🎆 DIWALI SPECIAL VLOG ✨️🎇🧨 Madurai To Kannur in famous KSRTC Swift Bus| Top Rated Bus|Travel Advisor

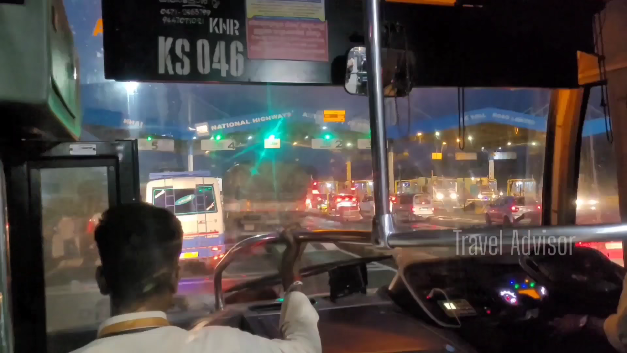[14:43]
நேஷனல் ஹைவே அத்தாரிட்டி ஆஃப் இந்தியா டிஎஸ் டோல் பிளாசா டோல் யூஸ் பண்ணியிருக்கோம்.
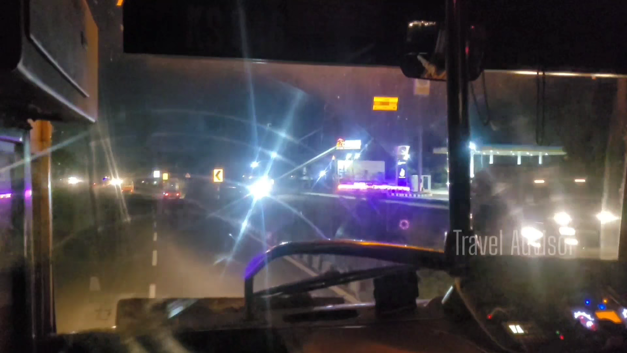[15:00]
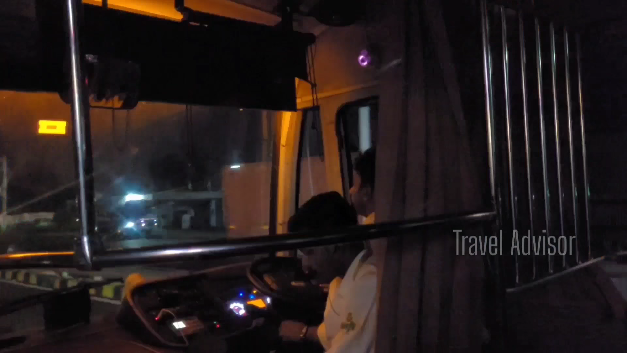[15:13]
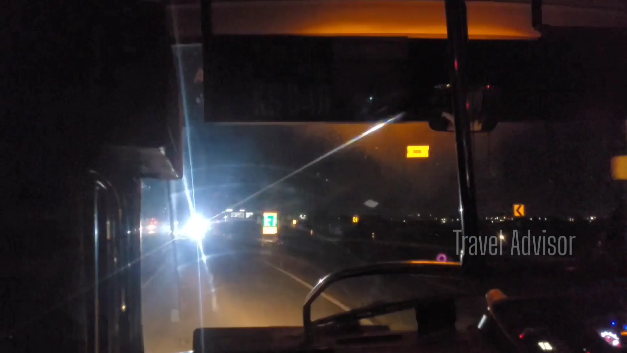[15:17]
ஃபைஸ் இப்போ நம்ம திண்டுக்கல் ரீச் பண்ணிட்டோம். திண்டுக்கல் பைபாஸில் போயிட்டுருக்கோம். ரைட்டில் பார்த்திங்கன்னா சிட்டி தெரியும்.
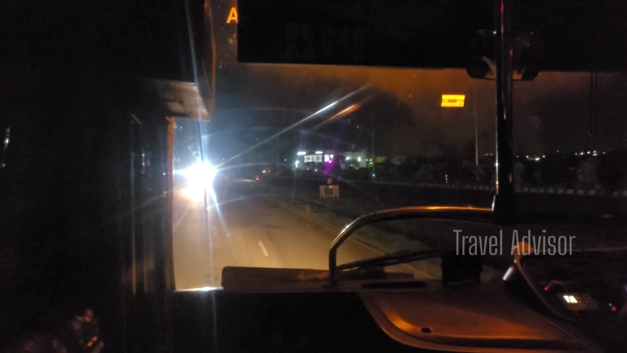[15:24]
நம்ம பஸ் வந்து திண்டுக்கல் சிட்டிக்குள்ளே போகாது, பஸ் ஸ்டாண்ட் போகாது, பைபாஸ் தான். அப்படியே பைபாஸ் எடுத்து லெஃப்டில் போயிடும் டுபேட்ஸ் பள்ளி நோக்கி.
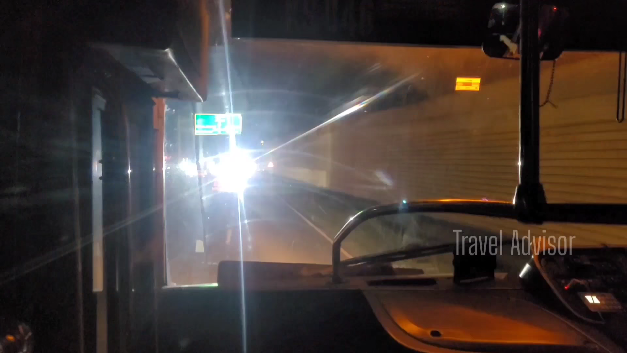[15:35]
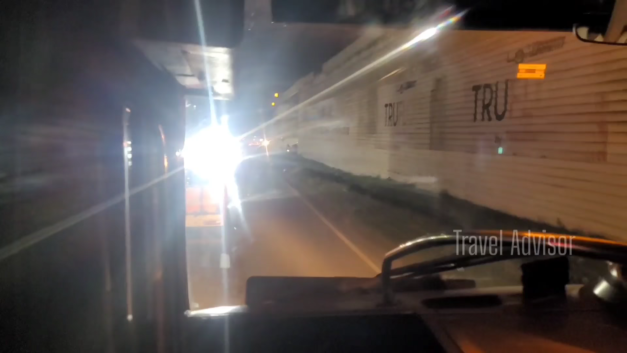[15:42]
திண்டுக்கல் பைபாஸில் ஃபஸ்ட்டு ரோடு லெஃப்டில் போகிற ரோடு பார்த்திங்கன்னா கொடைக்கானல் போகலாம்.
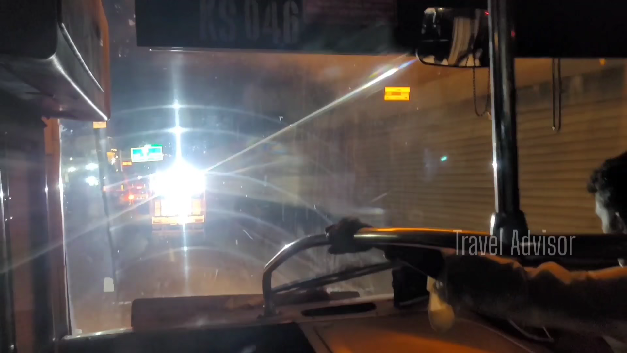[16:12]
ஸோ இங்கேருந்து நமக்கு டைவர்ஷன் இருக்குது. நேராக போனால் கரூர், நம்ம லெஃப்டில் போகிறோம் பழனி நோக்கி, பழனி பொள்ளாச்சி.
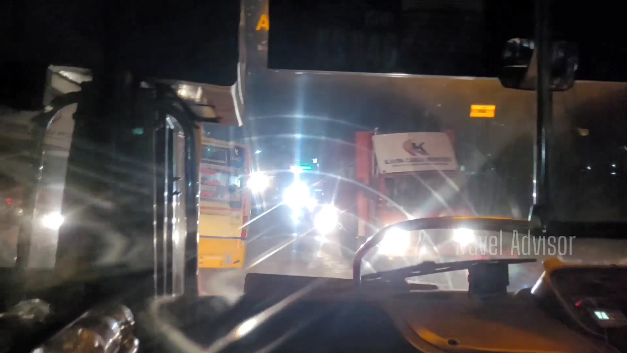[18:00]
இந்த பாலம் வேலை நடந்துருக்கனால ரோடும் மோசமாக இருக்குது, பஸ்ஸுலாம் ஸ்லோவாகிட்டுருக்கு.
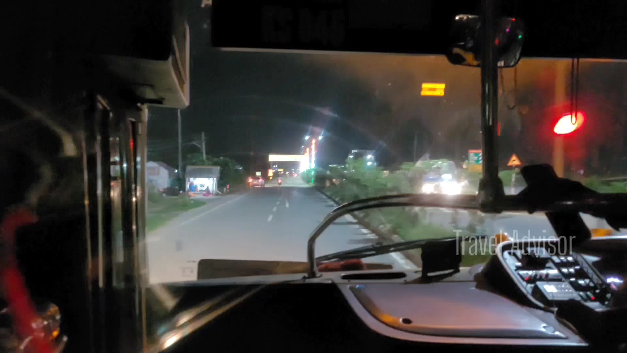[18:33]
ஒட்டஞ்சத்திரம் 3 கிலோமீட்டருக்கு. ஸோ ஒட்டஞ்சத்திரம் நெருங்கிட்டோம்.
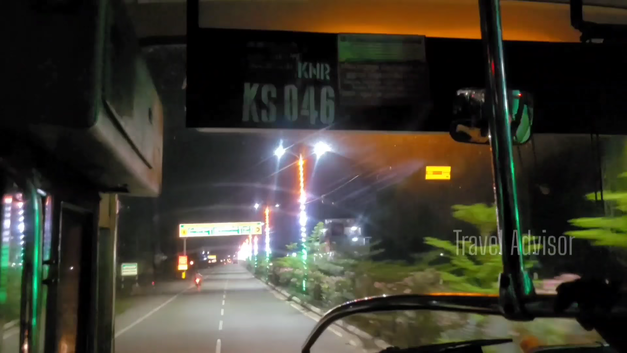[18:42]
சூப்பராக லைட்லாம் அழகாக இருக்குல்ல, தேசிய கொடி கலர்.
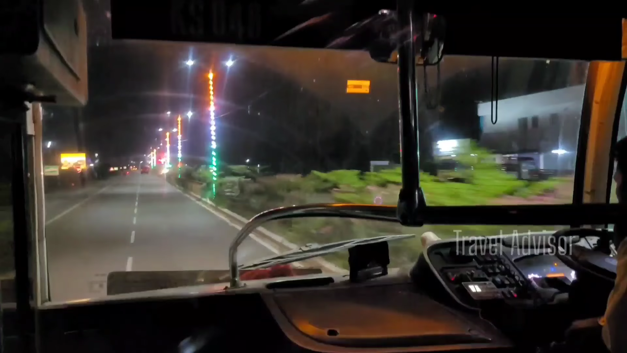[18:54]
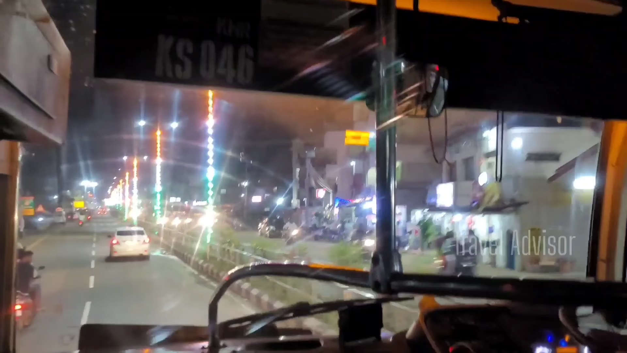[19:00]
ஒட்டஞ்சத்திரம் பஸ் ஸ்டாண்ட் வந்துட்டோம். ஒட்டஞ்சத்திரம் திண்டுக்கல்
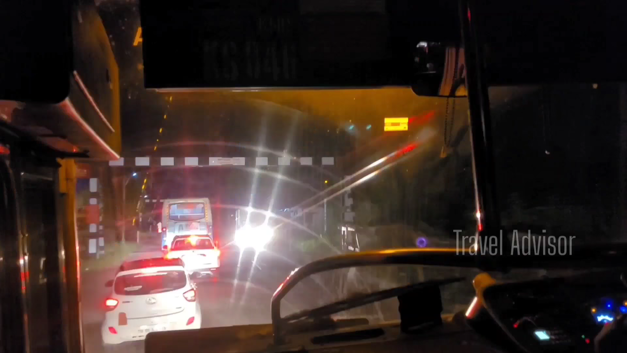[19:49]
நமக்கு முன்னாடி பார்த்திங்கன்னா ஒரு ட்ராக்கு, ரயில்வே கிராசிங், திண்டுக்கல் டு பொள்ளாச்சி பலக்கல் லைன்.
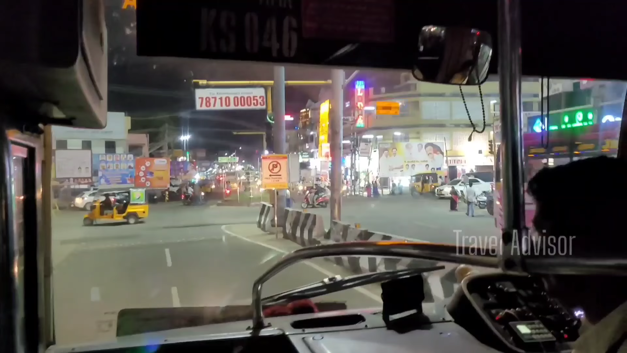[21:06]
வெல்கம் டு பழனி. பழனிக்கு வந்தாச்சு, இது ரெண்டாவது டைம் நமக்கு.
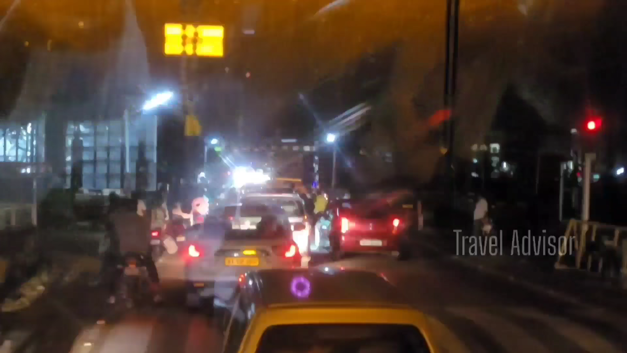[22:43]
பாருங்களேன் கைஸ். பழனி தாண்டி ஒரு ரயில்வே கிராசிங் இருக்குது, கேட் க்ளோஸ் பண்ணிட்டாங்க, ட்ரெயின் வந்துருக்கு நினைக்கிறேன்.
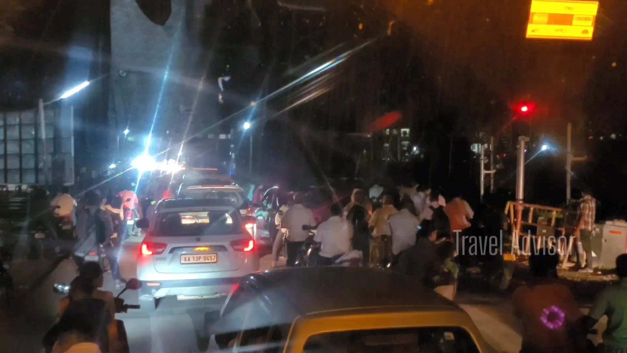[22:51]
ட்ரெயின் சவுண்டு இருக்கு பாருங்க, வந்துக்கிட்டு இருக்கு.
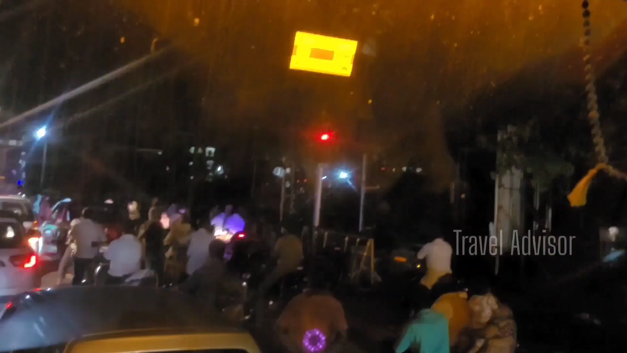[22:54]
பேசஞ்சர் ட்ரெயினை தெரில, கோயம்புத்தூர் ட்ரெயினாக, கோயம்புத்தூர் மதுரை நினைக்கிறேன்.